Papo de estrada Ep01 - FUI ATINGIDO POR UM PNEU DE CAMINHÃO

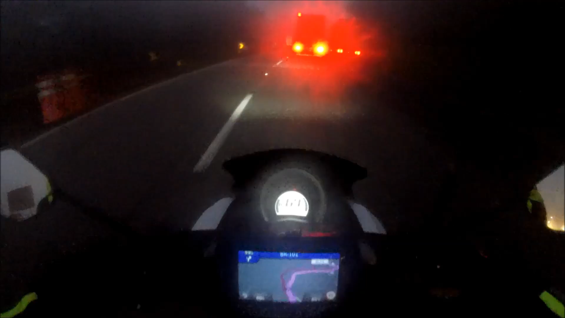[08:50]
Essa parte aqui é complicada. E eu acho que nesse ponto o farol de LED não ajuda muito. Ele fica pior. Porque ele ilumina, ele ilumina muito o nevoeiro, né? E galera, aqui é uma região que sempre, sempre, sempre tem nevoeiro, independente da época.
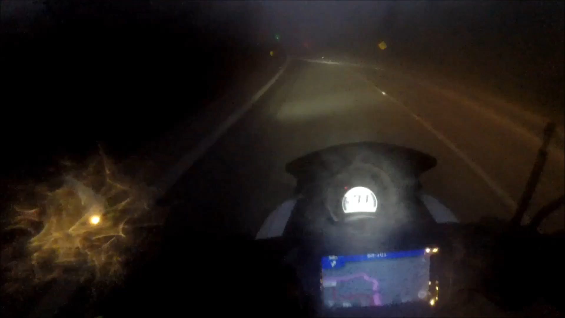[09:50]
Olho na pista. Tudo quanto é tipo de coisa acontece aqui. Mas eu vou parar de falar um pouco, porque a viseira está ficando embaçada, como a temperatura diminuiu muito agora.
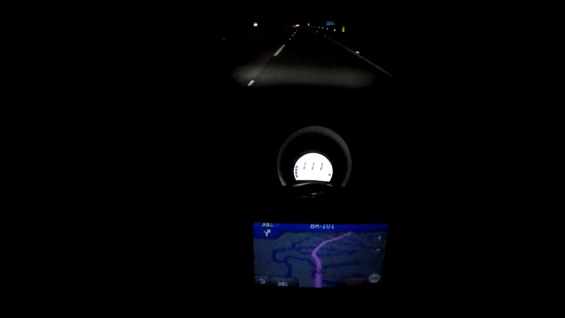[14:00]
Acredito que seja ela. Não, não é. Acho que é um sedã. Já deve estar longe já, porque aí não fui trocar a viseira e tudo.
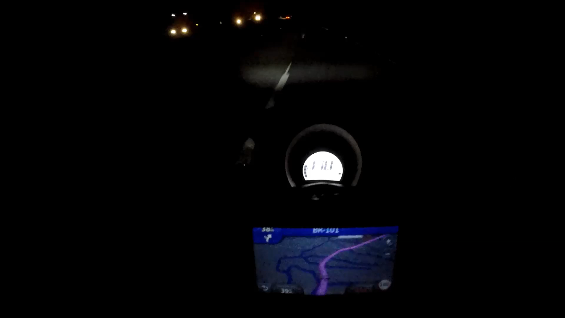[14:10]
Mas é isso aí, faltam 39 quilômetros só para chegar em casa. 39 quilômetros para chegar em casa. O pior da serra eu já passei.